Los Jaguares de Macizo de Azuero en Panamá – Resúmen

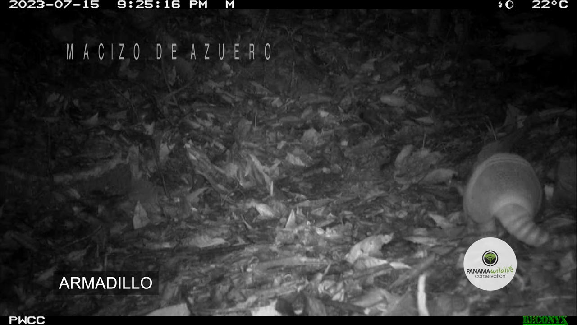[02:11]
A continuación, una muestra de los animales captados por nuestras cámaras en el Macizo de Azuero.